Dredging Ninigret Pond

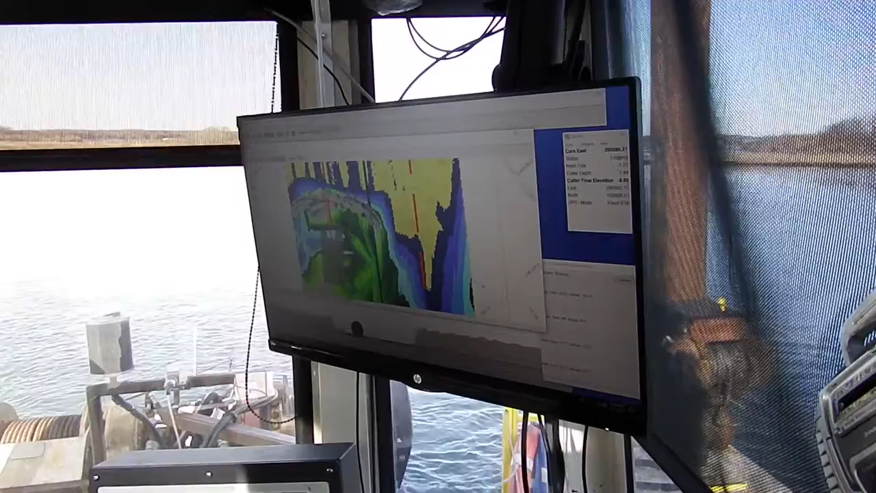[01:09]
his target, the red line on the bottom I assume is your target depth. Yep. And then he'll just, he keeps working the bottom.
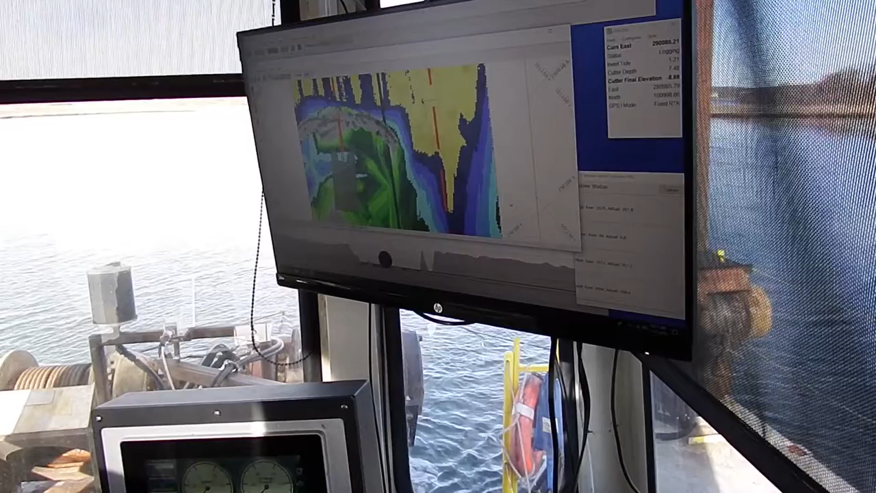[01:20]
See that red, I mean excuse me, the black circle, that represents the cutter head rolling on the bottom.